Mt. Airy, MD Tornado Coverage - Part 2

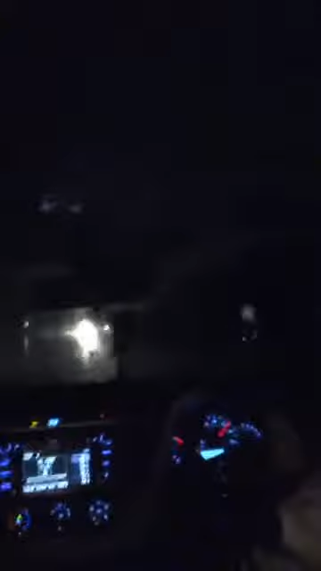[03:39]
Oh, trees down on 27. Trees are down. Trees are down. Let's look for some trees.